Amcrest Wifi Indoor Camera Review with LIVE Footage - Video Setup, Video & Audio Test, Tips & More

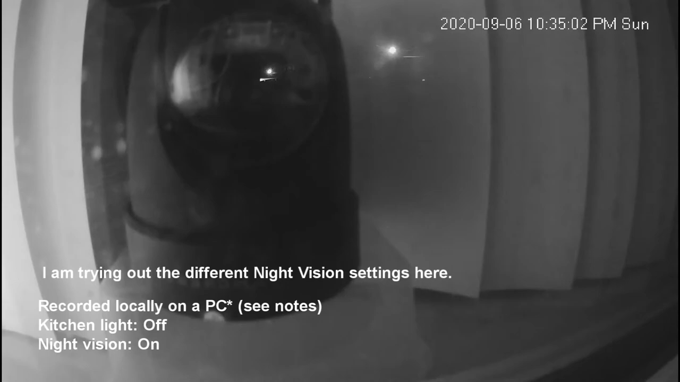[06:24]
Like so. Now I have the kitchen light off, night vision off, but outdoor light on.
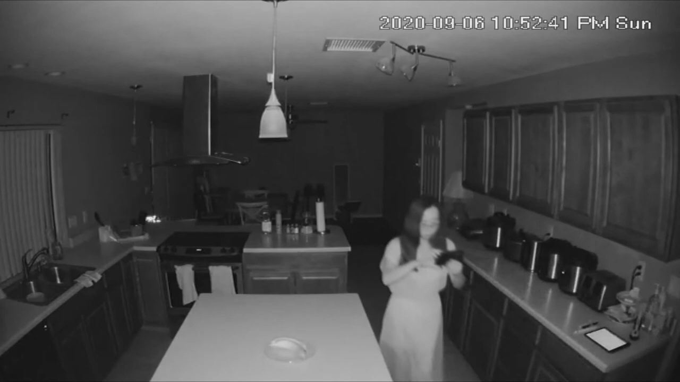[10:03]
Until I sort of blend in with the wall and looking more and more like a ghost.
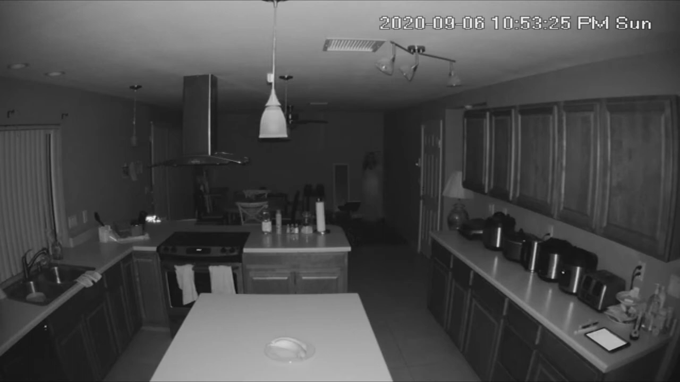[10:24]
But hey, that is some pretty good night vision for indoor viewing, right?
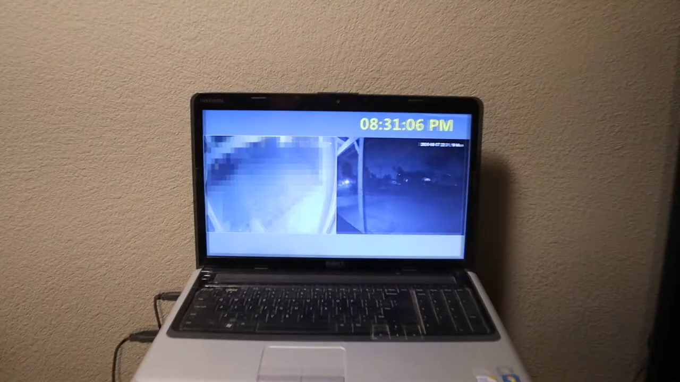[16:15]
On my laptop in the living room, I'm using a 6-grid viewer,
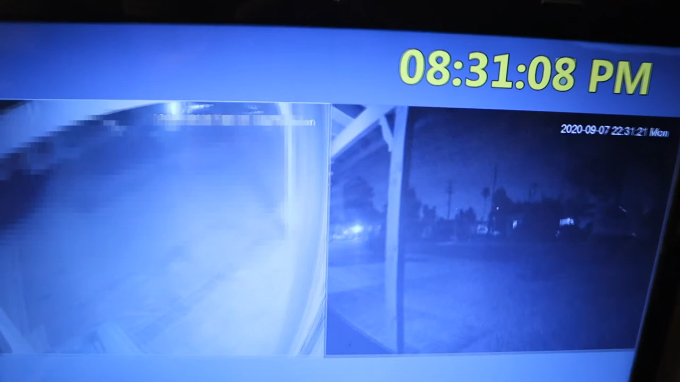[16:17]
but I made the middle two bigger so we can see it easily while dining in the living room.
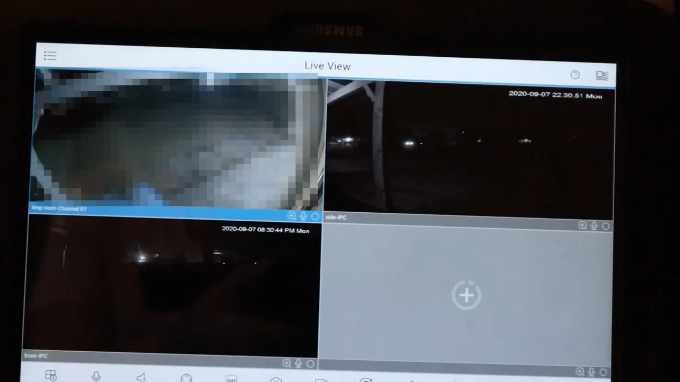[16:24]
My tablet here is using a 4-grid view. It is looking better now that I have a third camera.